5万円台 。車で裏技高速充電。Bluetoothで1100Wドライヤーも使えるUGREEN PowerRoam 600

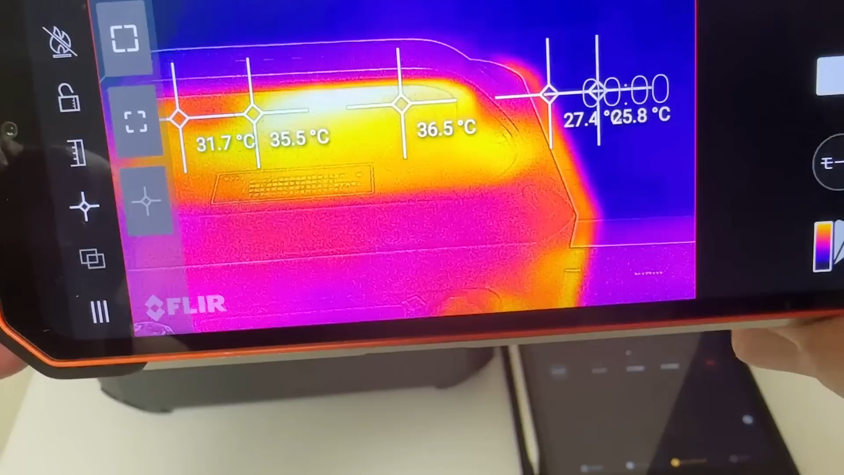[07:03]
それほど暑くなっていないので危険は一切ないと思います念のため放熱口の右側も測定してみます一番放熱口の高いところで45度程度
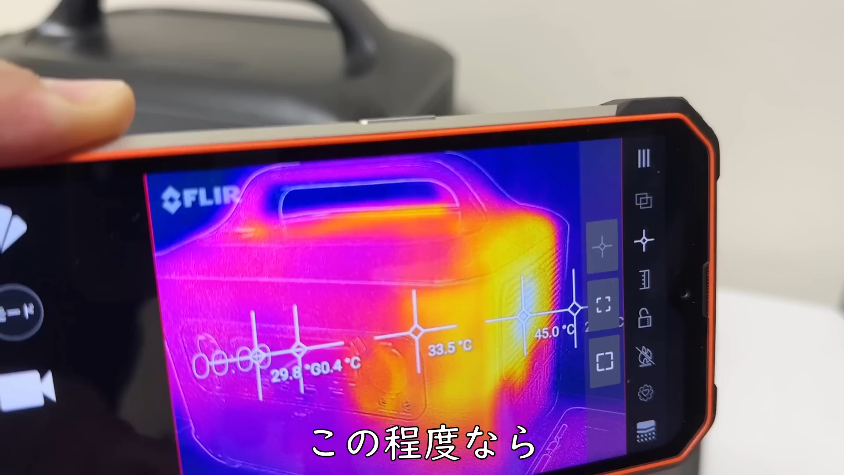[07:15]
この程度でしたらパソコンの発熱等よりもかなり低いので何の問題もないと思います
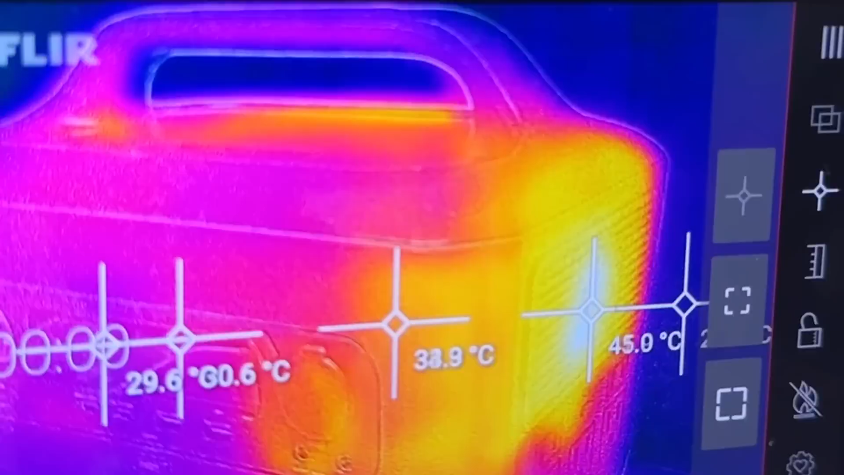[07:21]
バッテリーの充電開始から59分40秒30%からスタートした充電が100%まで充電が溜まりました